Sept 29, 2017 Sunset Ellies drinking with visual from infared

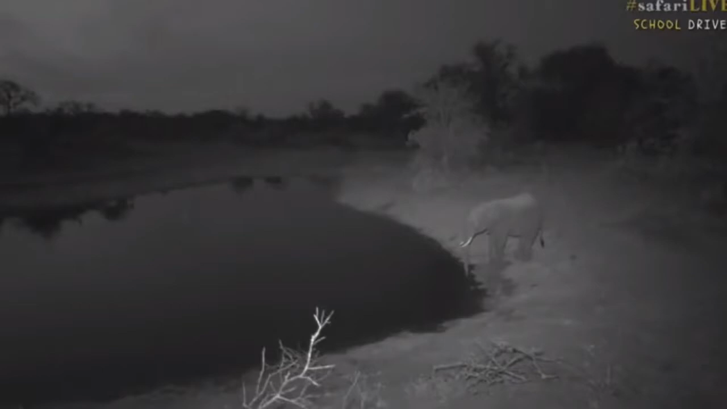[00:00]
we did we came here looking for a leopard or hoping for a leopard but look we have managed to find a big elephant so this elephant is now enjoying some water and as he's spraying it around so if you're wondering why your screen is black and white it's because we've put an infrared camera on and we actually cannot see pretty much anything with
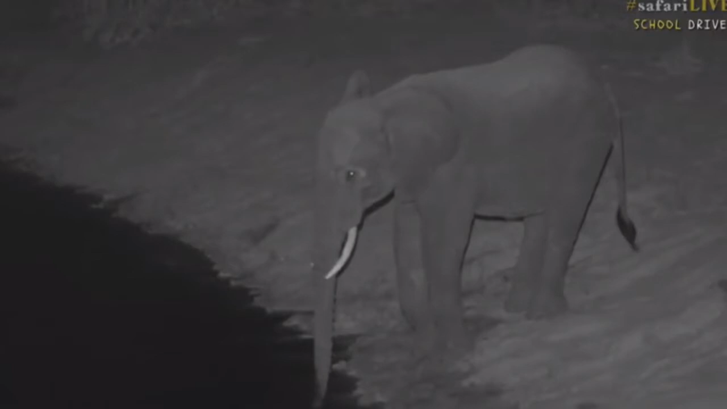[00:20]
our naked eye but the camera is able to pick up everything which allows us to see these animals during the night isn't that amazing there's a little bit of splashing around from this elephant now when we see elephants if they are by themselves then that is more likely than not a boy because the boys like to be by themselves especially as they get older and then the females say hey don't you spray any of that water this side mister it's too cold for me see always
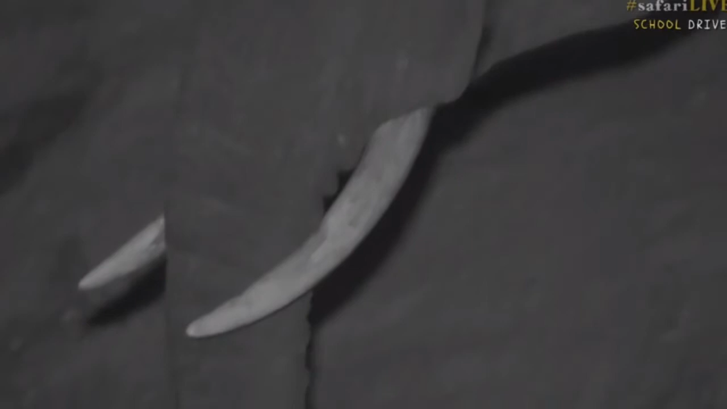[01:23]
beautiful eye and they come and they drink every day and normally in one go or in one day they can
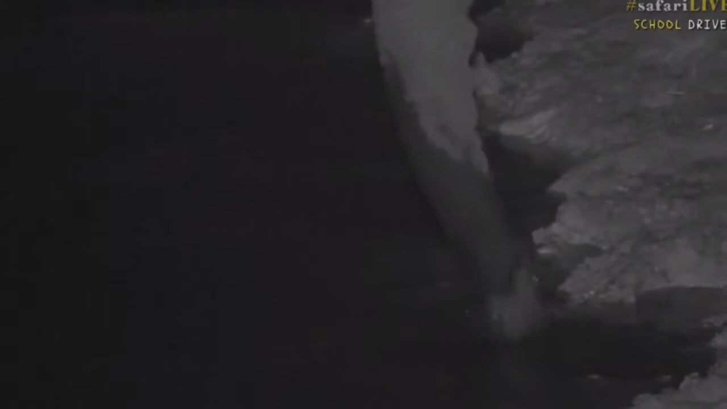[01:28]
drink up to a hundred liters of water that is a lot and that's just one
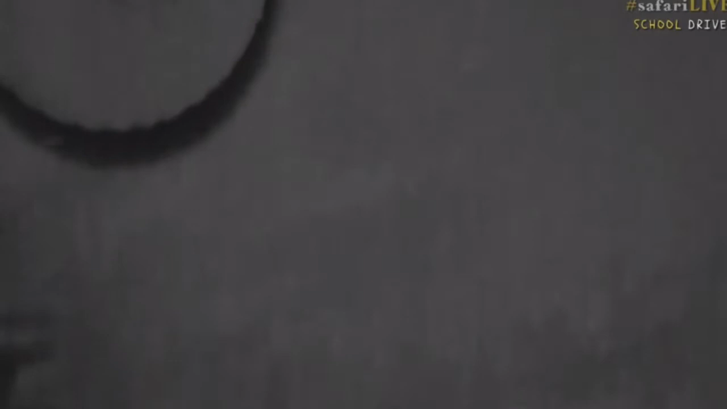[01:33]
elephant there we go puts the trunk in its mouth although I think you're playing more than what you're actually drinking because often if they're very thirsty you'll see that they'll put their trunk in their mouth and then they raise their heads a little bit just to make sure that everything goes down their throat and carry on drinking I think this boy maybe he's been a little bit hot today and he's been playing around more than anything else now see there's a lot of water could also be that he's not too happy with the taste of the water
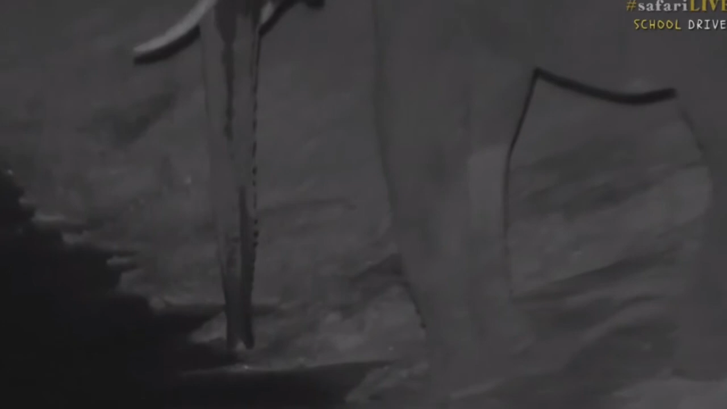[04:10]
muscle that prevents the water from going up all the way from the trunk all the way into the lungs so that they don't choke
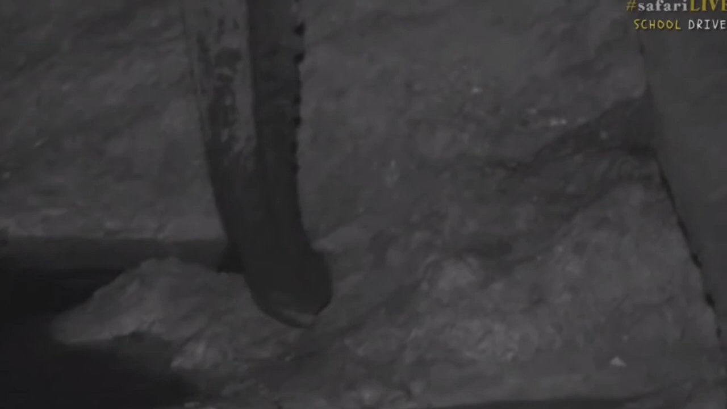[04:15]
so they pretty much it's almost like drinking through a straw
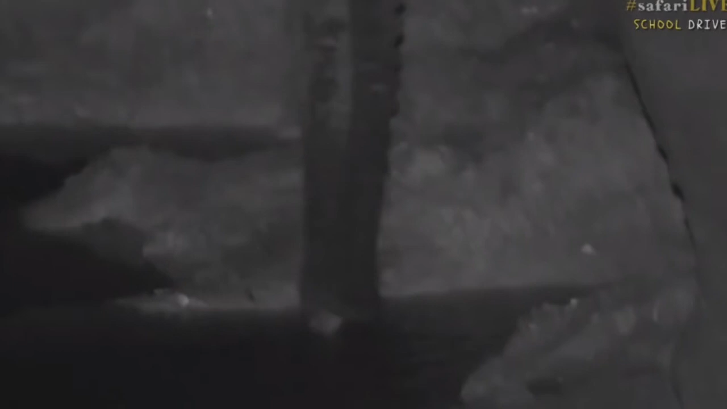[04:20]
i would say they suck up the water through their trunk and then once they've filled up their trunk then they put their trunk
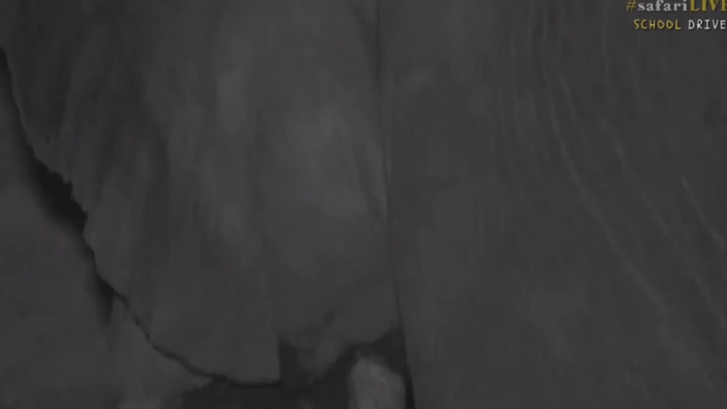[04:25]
in their mouth and they tilt their head backs and they just let all the liquid back out
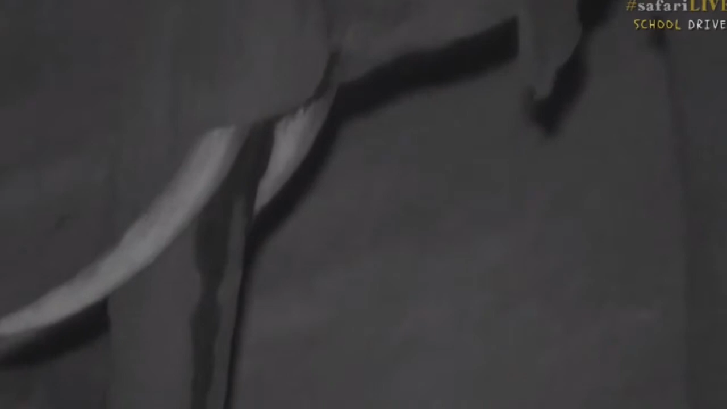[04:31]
from their trunk into their mouth and that's how they drink it's quite a long process and it takes them a little while there we go you see it's putting its trunk there it takes them a while to learn how to do
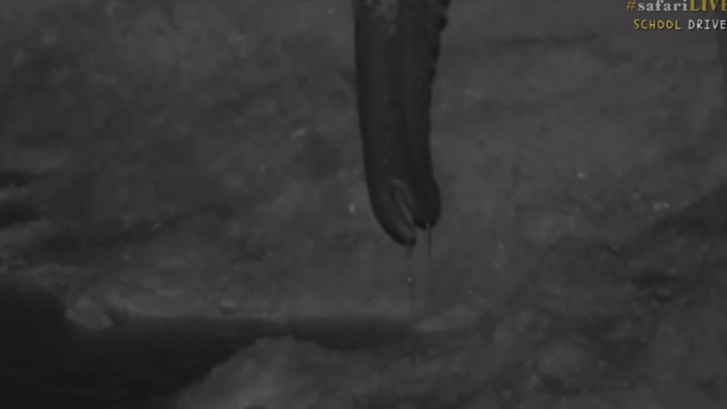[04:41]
this because it's not that easy to learn how to move that trunk as if you can imagine it's just
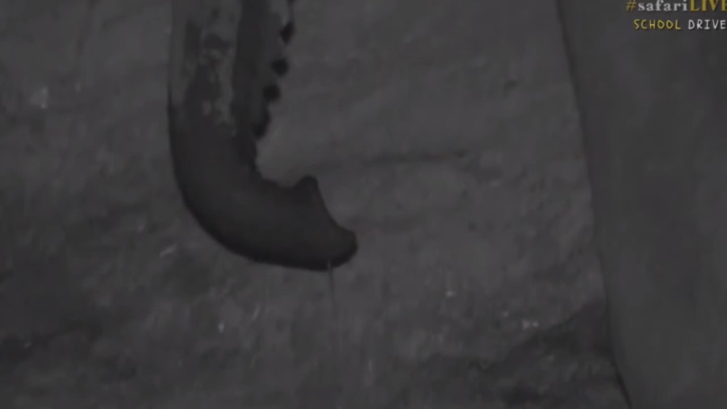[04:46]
a whole new thing that's there and sometimes in the little ones it's quite funny because they don't know how to use it yet so when they come down to a waterhole rather than drinking like this one is doing you will see that they'll go almost like a dog on their knees and then their mouth straight into the water to drink directly from the water hole because they haven't learned how to do it yet it is very funny when they do that you are making yourself very wet elephants normally love the water and
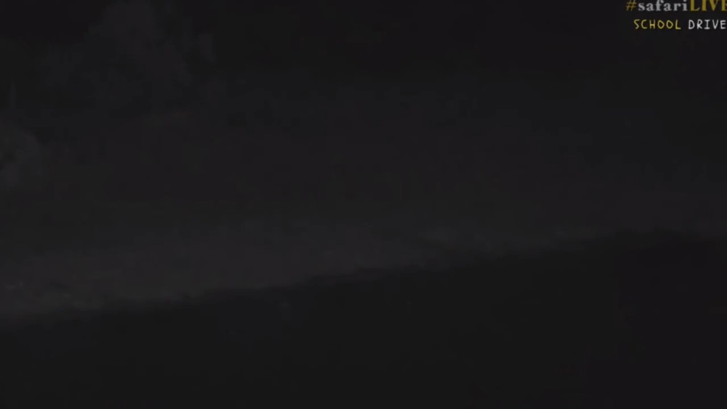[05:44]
let's have a look with the torch see if there's anything here no don't think there's anything i think these two are just making that noise because they're upset with
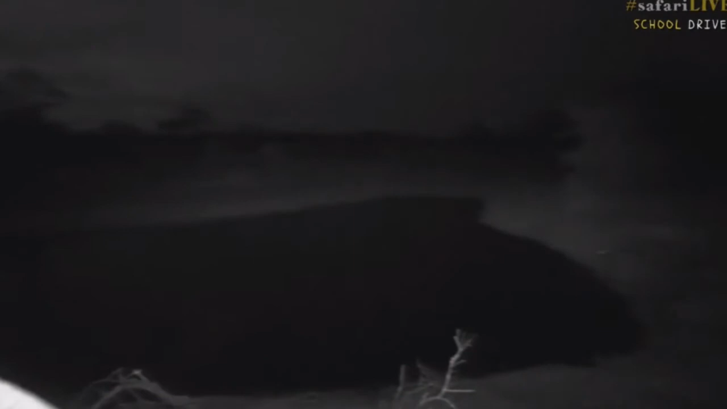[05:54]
the elephant and they don't want the elephant to be drinking their water they're very greedy they want all this pun for themselves i think corelli is almost done drinking look at that tail the only place where an elephant has hair is the tip of the tail as you can see there and the
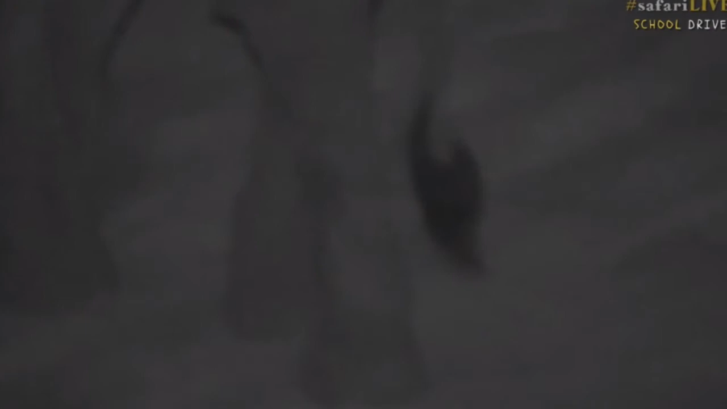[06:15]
other hair that they've got is in their ears to protect their ears from dust and little things coming
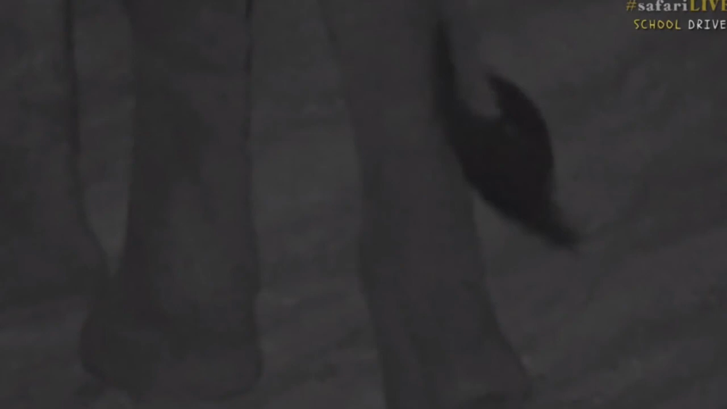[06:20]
in and then of course very beautiful lung eyelashes seems like our elephant friend is done for the night over here so let's go over to tristan and
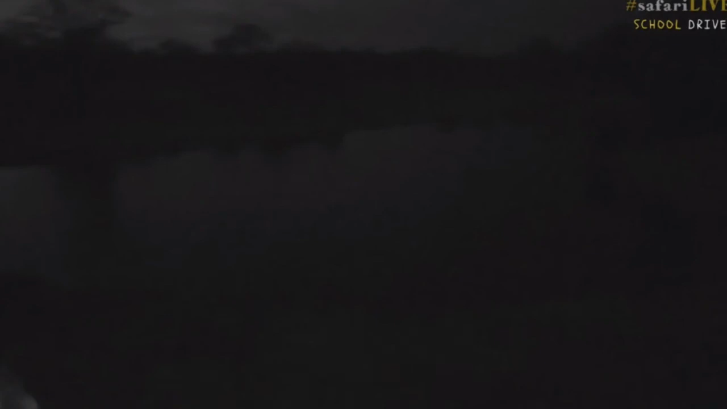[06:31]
find out if the hippos have also gotten outside of the water